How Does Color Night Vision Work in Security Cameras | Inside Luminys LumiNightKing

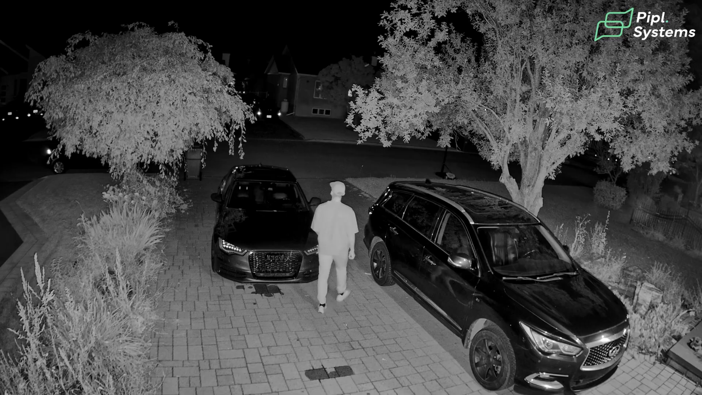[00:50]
It's black and white so yes, you're able to understand that an intruder came by but you're not able to give those additional details that can make a difference. So using the Lumi Night King technology, this is how you can leverage all of this.